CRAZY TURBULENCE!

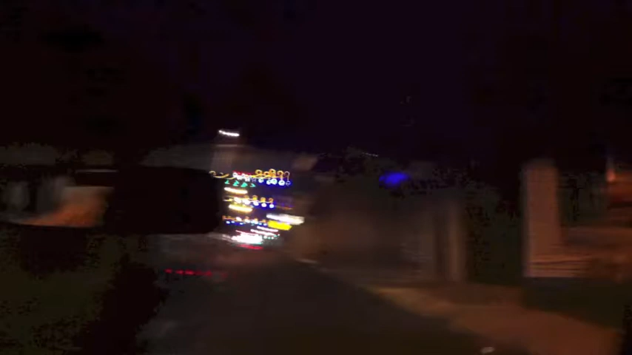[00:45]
Alawela put up their Christmas lights, so when you're driving, you see all the lights.